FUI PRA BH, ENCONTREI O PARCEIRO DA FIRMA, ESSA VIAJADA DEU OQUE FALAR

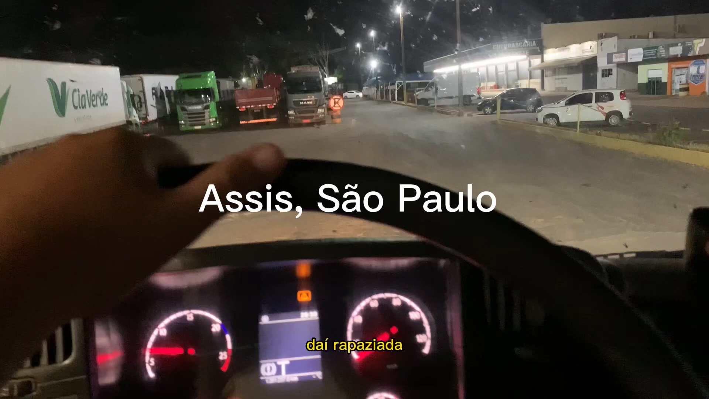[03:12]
Daí, rapaziada, acabamos de chegar aqui no posto aqui. Vou encostar aqui em Assis.